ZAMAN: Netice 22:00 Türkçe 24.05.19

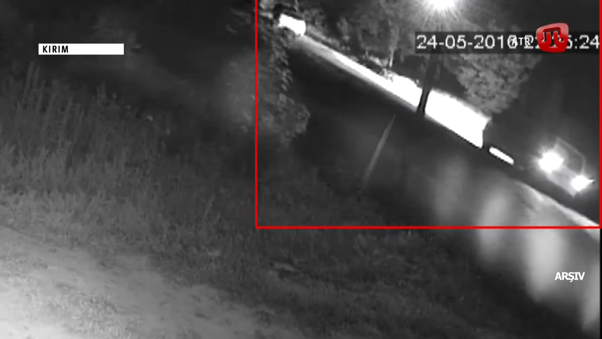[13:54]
Binalardan birine montu edilmiş güvenlik kamerası, 31 yaşındaki Dünya Kırım Tatar Kongresi Yürütme Komitesi üyesi Ervin İbrahimov'un kaçırılma anını kaydediyor.